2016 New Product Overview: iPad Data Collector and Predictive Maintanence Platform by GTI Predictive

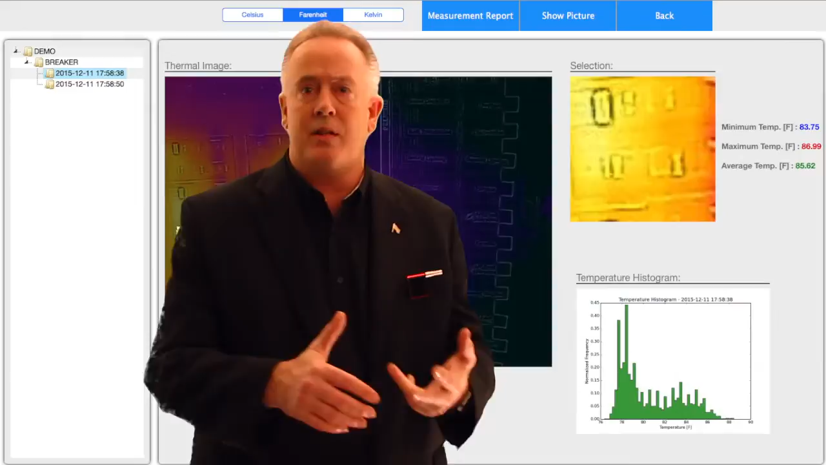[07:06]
On screen: max 86.99°F, min 83.75°F
and what corrections and reports that all come out of that web app.